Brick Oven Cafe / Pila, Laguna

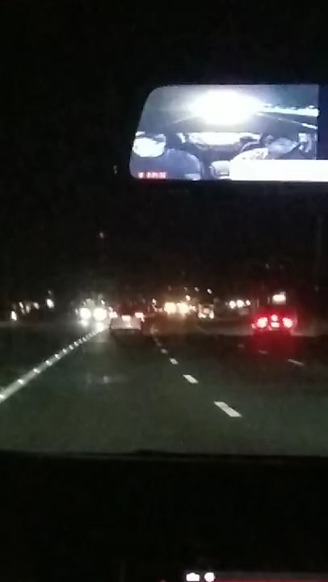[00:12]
So ito na pala yung tsura ng National Highway dito sa may Kalawan, Laguna. Mas malawak na siya compared before. So ito yung papasok pupunta sa restaurant.